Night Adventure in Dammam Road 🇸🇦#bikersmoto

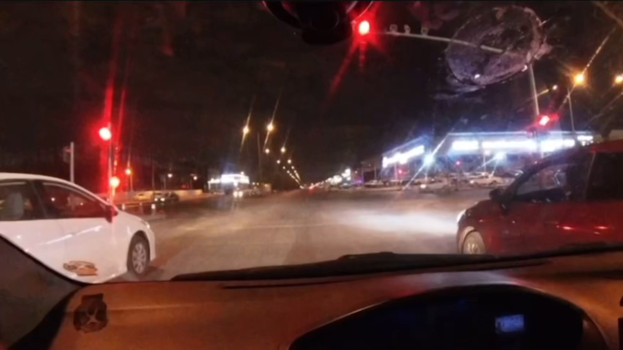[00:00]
So yung mga bikers no, away na tayo, tapon na tayo ng training mga bikers Na-stop lang tayo dito sa stoplight mga bikers kaya Tintintin na tayo ng go Kanagkago na,
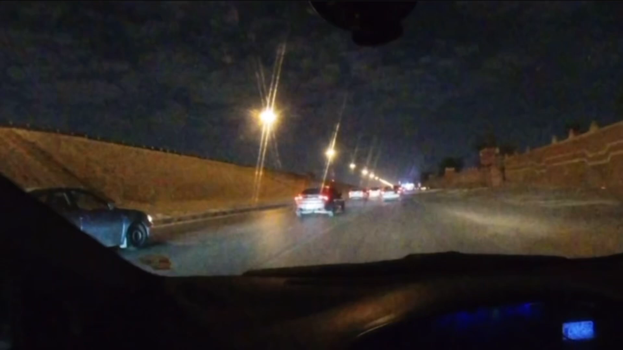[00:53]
Pedal na mga bro tayo Traffic na naman ito eh, kasi matami na naman truck suguro Ayun, ayun,
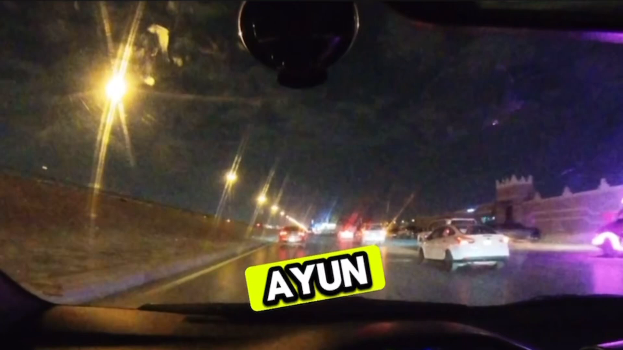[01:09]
wala ganong truck mga bikers Bugti lang Pwede, pwede, pwede Diba?
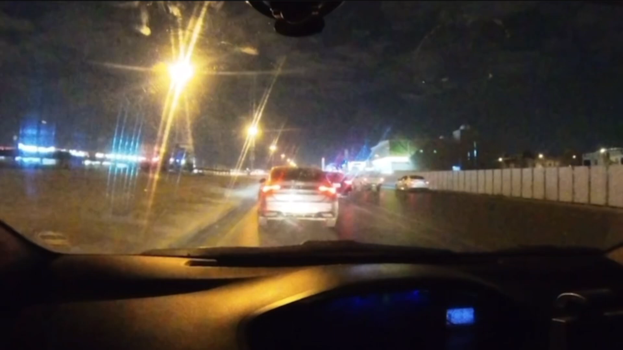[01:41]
O yan, kita nyo Isang kanto kasi maraming siksikan Nagsisiksikan dito mga bikers Kaya medyo megatrafikan
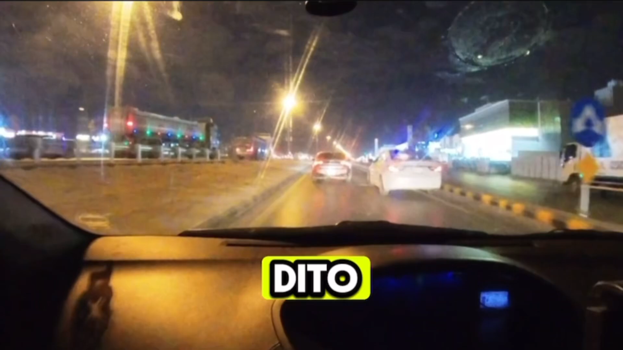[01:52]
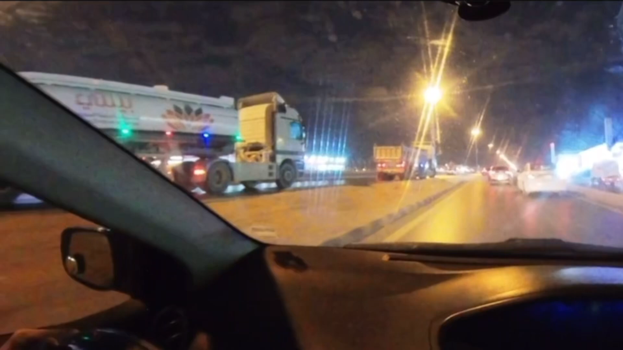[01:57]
Diretso Bago pa gano'n yung mga truck mamalalaki
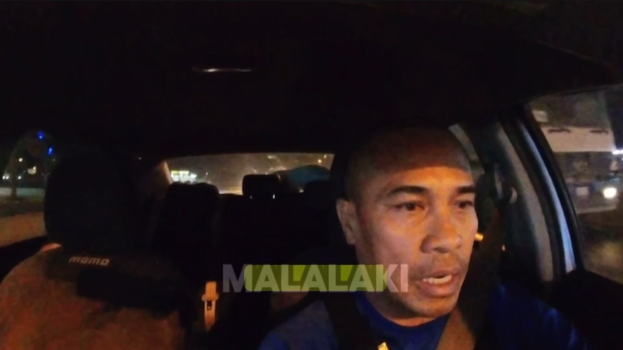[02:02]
Lahana natin mga bikers taralis
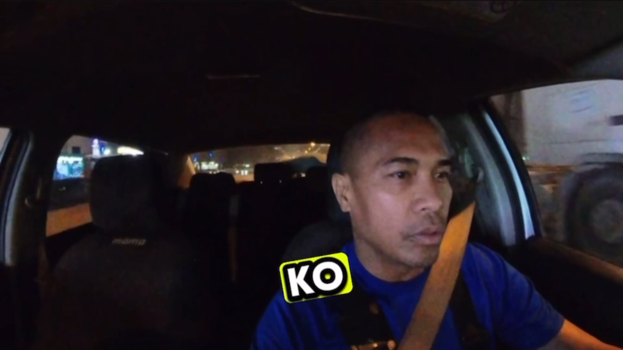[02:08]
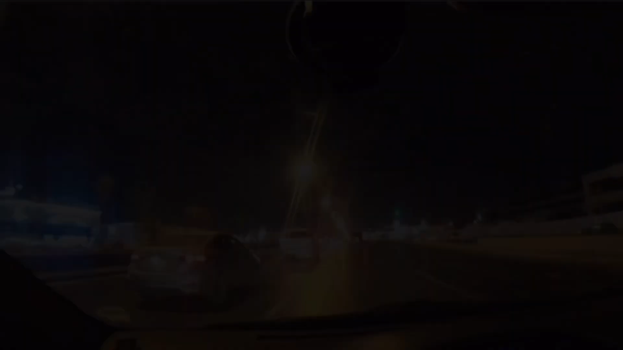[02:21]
Maraming din na ano Maraming din sa sasakyan Friday ngayon mga bikers Pero yung mga truck mula pa Tapos na yata dahil alas onsen na pasado eh
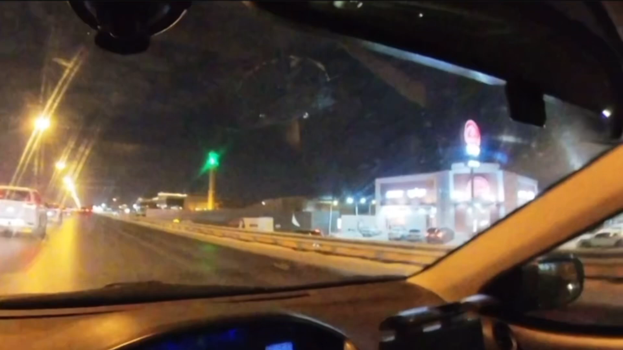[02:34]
Bago mag-alas onsen Grabe yung mga truck dito
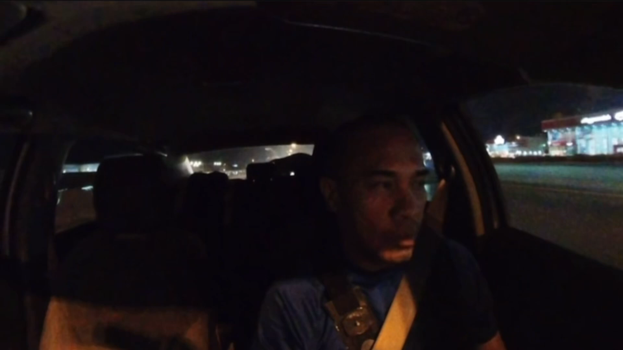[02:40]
Maba ala sa likod ko ah So yung mga bikers na Dito na tayo sa airport road
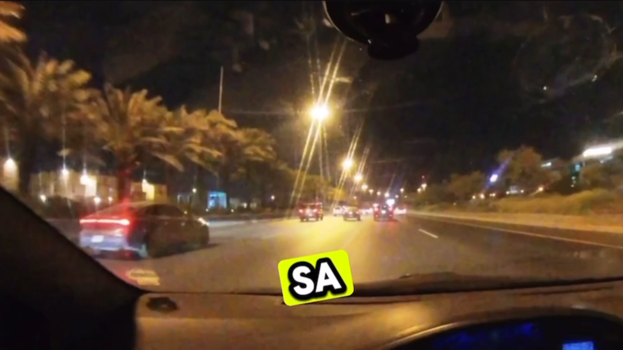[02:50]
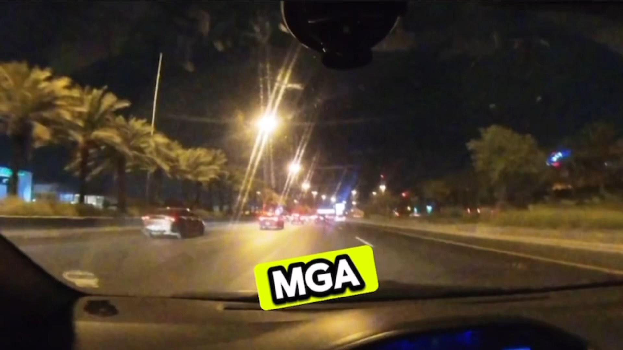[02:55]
Sabating na tayo dito Dito na tayo sa may mga Mga computer Siemens Mga computer dito
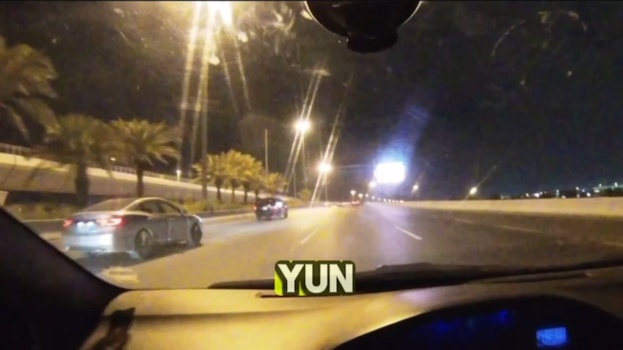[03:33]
Dito na tayo sa maya akulit Dito na tayo sa
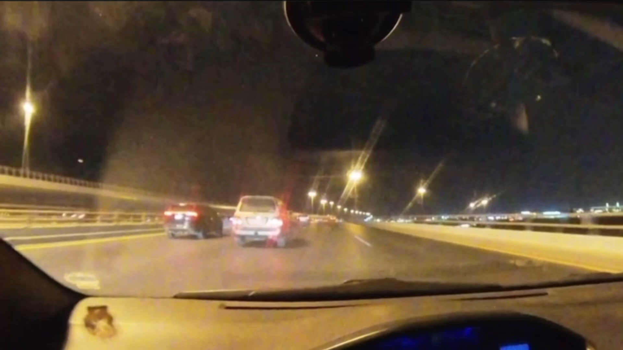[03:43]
maya akulit So yung mga 90,
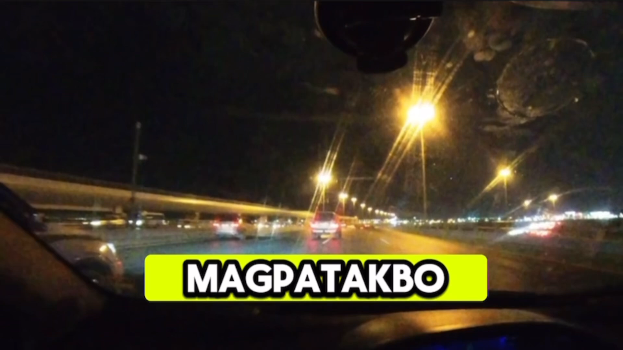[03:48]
100 Ano mga gano'n Yun sobrang sobrang Maraming 40 lang atang takbo nun eh
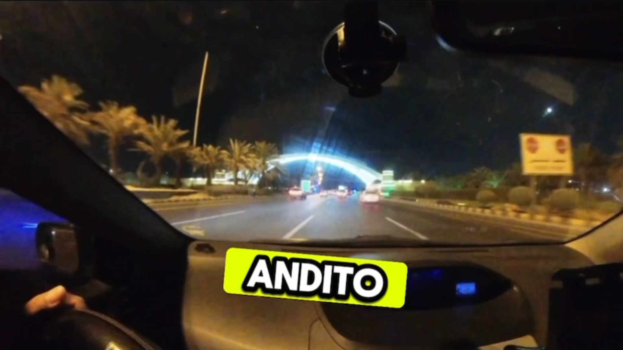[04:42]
Dito na yung arco Nang Princess Nora O diba?